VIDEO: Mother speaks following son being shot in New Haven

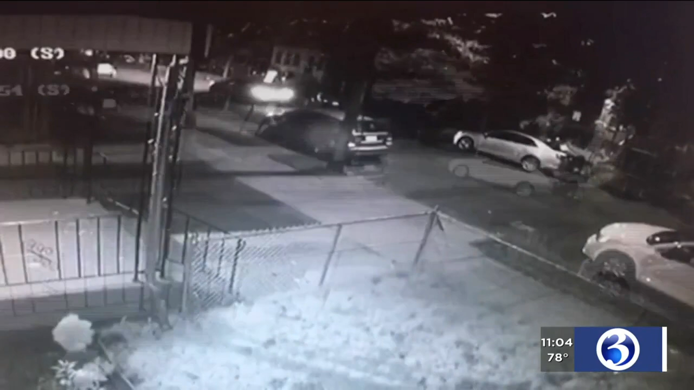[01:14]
It then backs up and that's when the shooter gets out of the car before running away.